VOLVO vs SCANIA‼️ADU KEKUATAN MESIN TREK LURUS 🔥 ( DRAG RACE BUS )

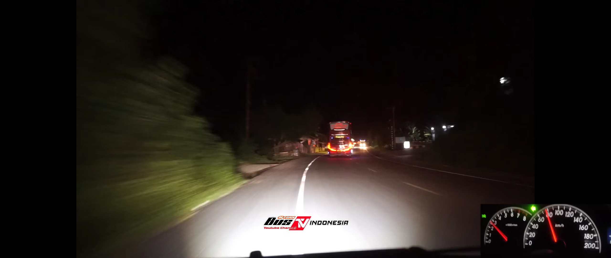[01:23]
God. Ini trek lurus sih di Pidijaya kita. Jumpa Sempat Istana sama Putra Pangi. Volvo B11 R versus Kaneka 410.
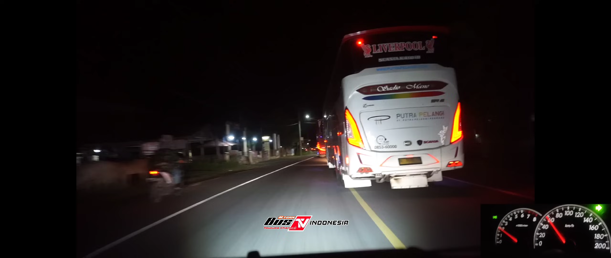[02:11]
Sangat cantik. Jadi kita dari Banda Aceh pulang ke Langsa. Kebetulan jumpa Momen Volvo UHD sama Putra Pelangi Scania.
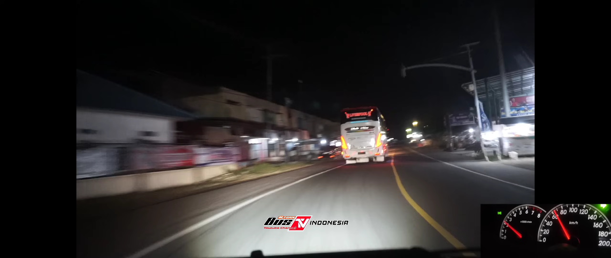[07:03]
jalan lagi, Volvo udah jalan lagi tuh. Nurunin sewa apa ngambil sewa deh. Udah jalan pokoknya.